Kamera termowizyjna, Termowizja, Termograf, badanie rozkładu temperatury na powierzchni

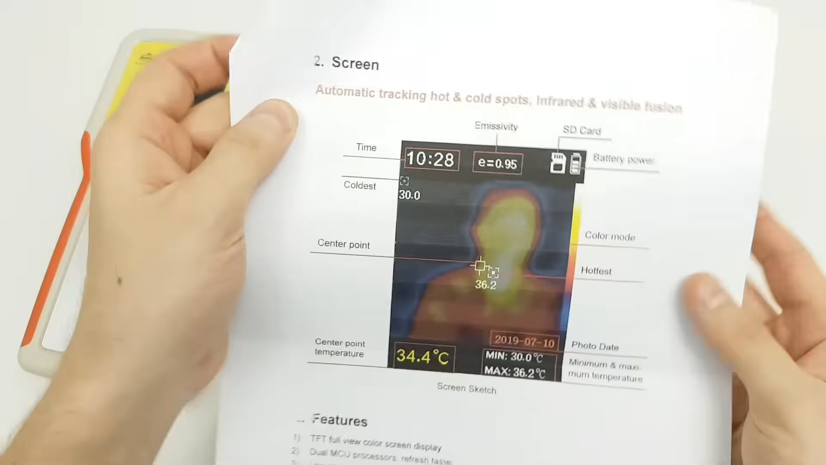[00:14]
mamy tutaj detektor podczerwieni oraz kamerę światła widzialnego
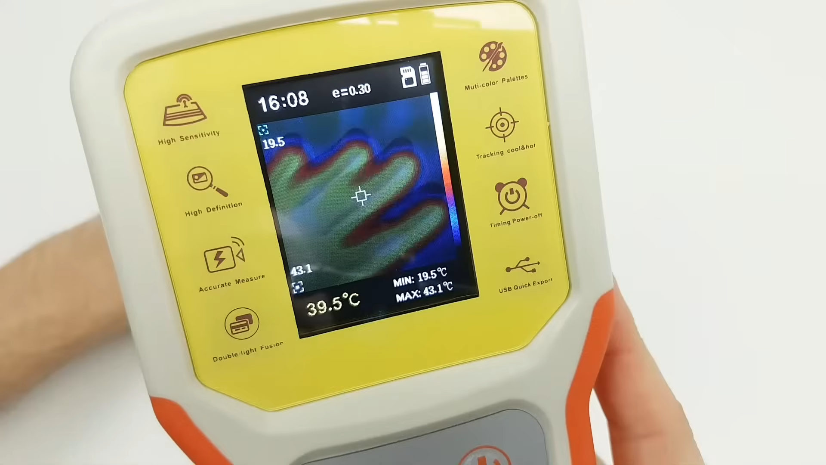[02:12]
On screen: spot 39.5°C, max 43.1°C, min 19.5°C
jak widać, możemy tutaj nakładać obraz z dwóch kamer czyli kamera światła widzialnego
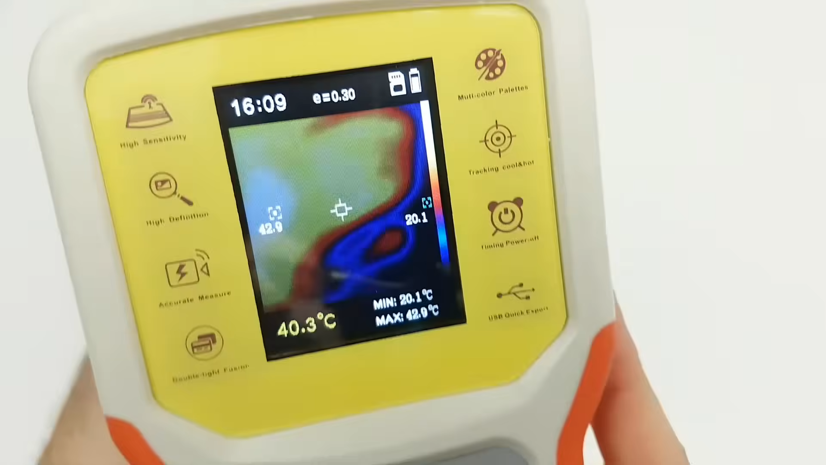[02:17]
On screen: spot 40.3°C, min 20.1°C
następnie po kolei co 25% nakładamy obraz termowizyjny w zależności od naszej ochoty
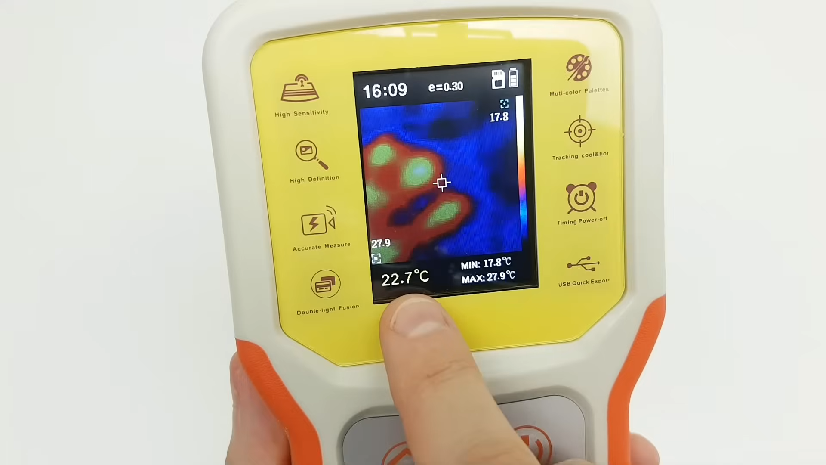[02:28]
On screen: spot 22.7°C, max 27.9°C, min 17.8°C
możemy wykonywać zdjęcia tego co właśnie w tej chwili widzi kamera jak widać są tu takie dwa
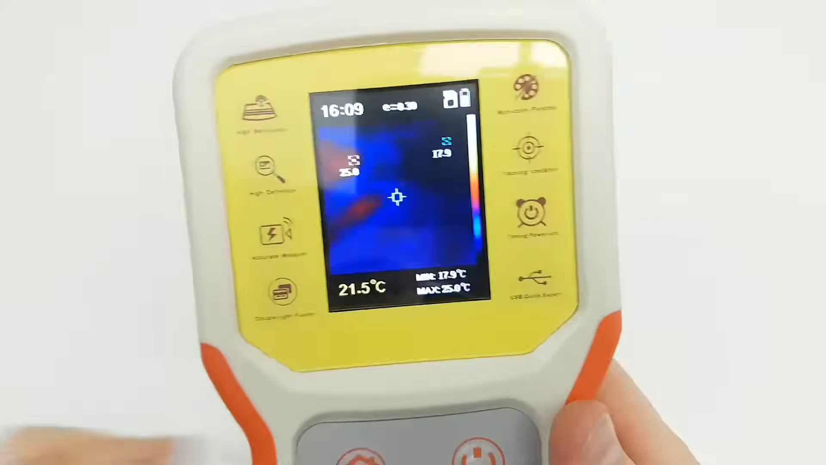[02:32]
On screen: spot 21.5°C, max 25.0°C, min 17.9°C
dodatkowe celowniki które automatycznie się poruszają są to celowniki,
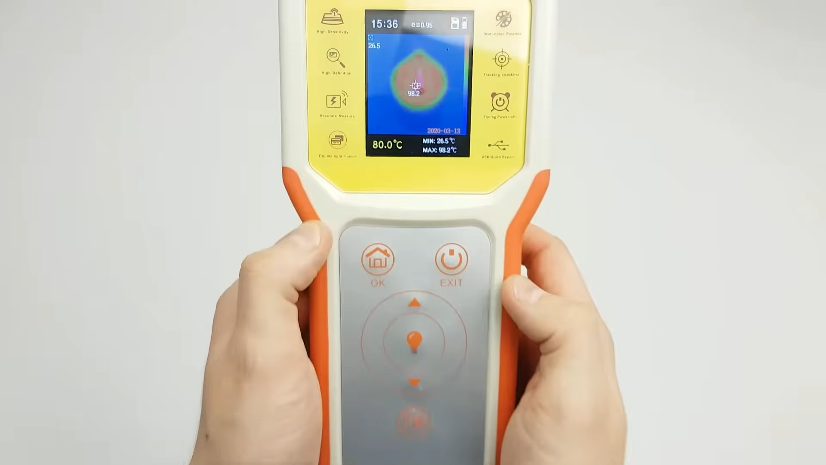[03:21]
On screen: max 98.2°C, min 26.5°C
możemy zmienić paletę barw to jest bardzo istotne,
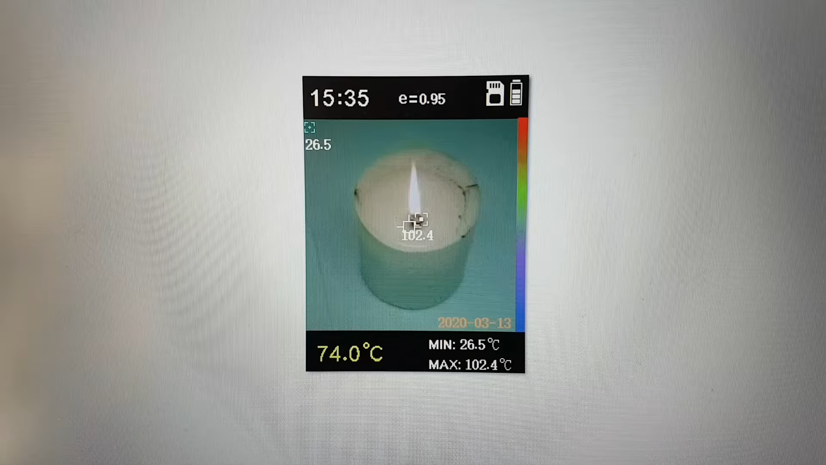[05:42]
On screen: spot 74.0°C, max 102.4°C, min 26.5°C
jak widzicie do podstawowego badania termowizyjnego ta kamera
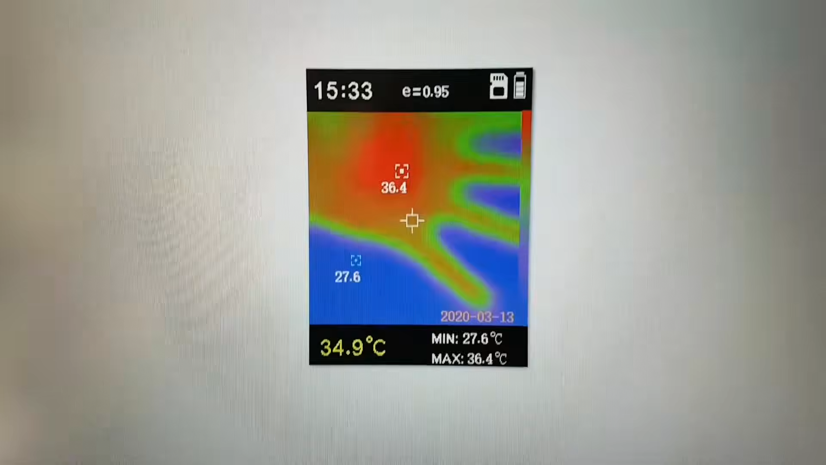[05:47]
On screen: spot 34.9°C, max 36.4°C, min 27.6°C
jest wystarczająca jednak nie będzie wystarczająca do badań już takich szczegółowych z dalszej odległości w mojej
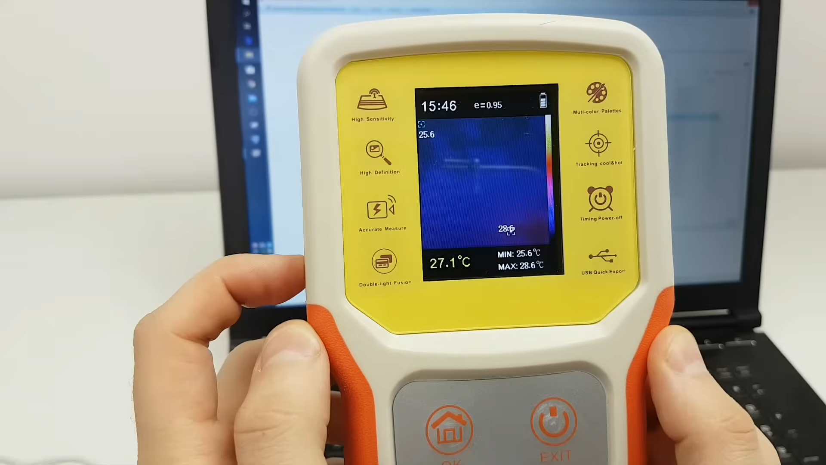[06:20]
On screen: spot 27.1°C, max 28.6°C, min 25.6°C
badania termowizyjne na własne potrzeby tutaj możemy spojrzeć jak jest nagrzana świetlówka podświetlenie matrycy
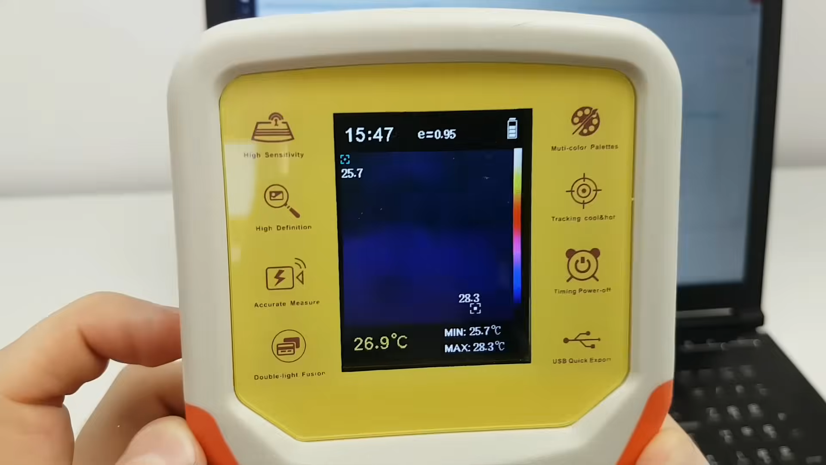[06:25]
On screen: spot 26.9°C, max 28.3°C, min 25.7°C
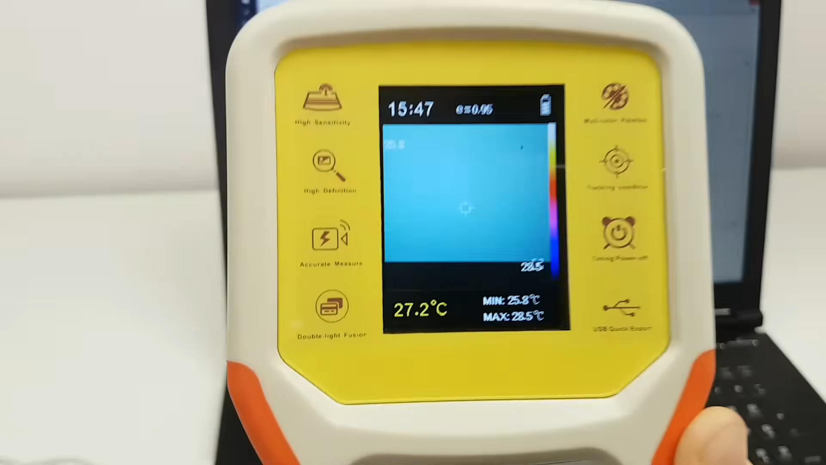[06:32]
On screen: spot 27.2°C, max 28.5°C, min 25.8°C
czyli różnica pomiędzy obudową a matrycą